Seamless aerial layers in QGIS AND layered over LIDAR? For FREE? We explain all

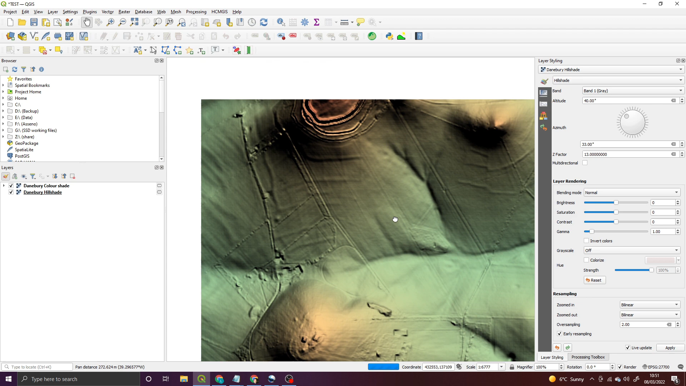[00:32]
and create a render let me switch that back on for you now so you should have some kind of color render in QGIS of the LiDAR data that we go through in that first episode but sometimes for me LiDAR can be a bit tricky to explain to people if you're trying to share that information you want to share it in a visually striking way that landowners perhaps will understand but at the same time you carry through the features of the LiDAR underneath the surface the best way to do that is bring in some aerial photography and amazingly there
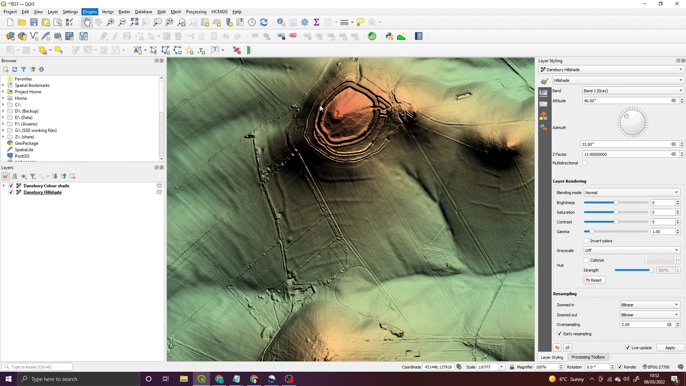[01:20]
and install plugins and once it pops up you know it always takes a little while um just pop it into the search bar we're gonna see I've already done it there uh HCM GIS and select it and you'll have the option here
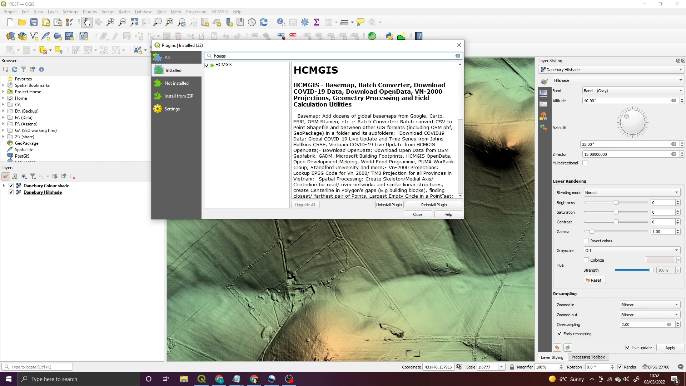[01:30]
to install that plugin it'll take a couple of seconds and you'll get a menu appear up here and it really is as simple as clicking on the menu going to base
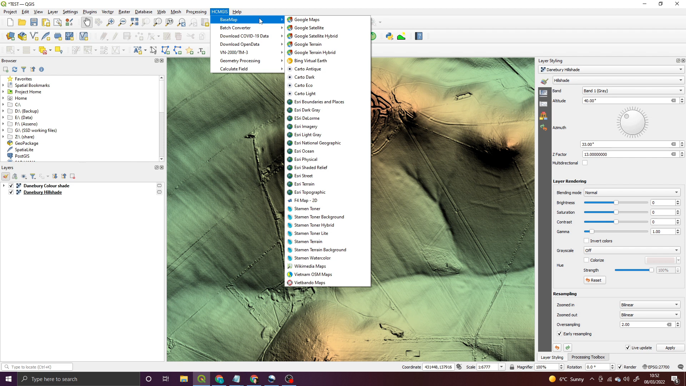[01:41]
map and you've got loads of options here but for the purposes of what we're going through just select google satellite and it'll instantly download the
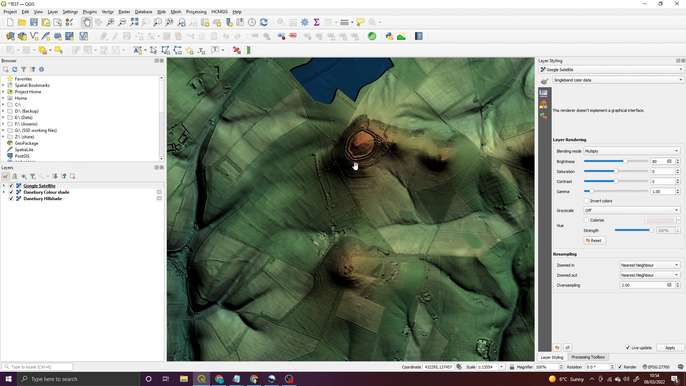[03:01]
particular fan of having the if I was sharing an image with like a landowner or something like that I'm not a particular fan of having the um topographical lows and highs etc on the hill shade so I sorry not on the hill shade on on the color shading so I'd be tempted to switch off the color
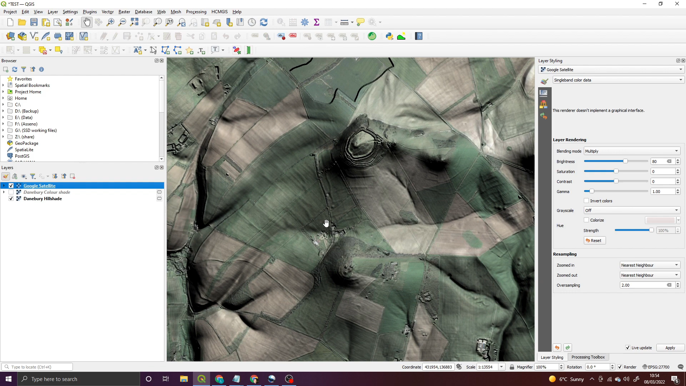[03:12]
shade and just work with the uh um the raw hill shade and the google satellite image and you can see straight away that's a pretty recognizable image of where we are it's a little bit low on the saturation I've had to pop it up on the brightness you will do with multiply but if you try overlay it will just blow out regardless um so work with multiply I find it's the best way um to get the kind of image you probably want to use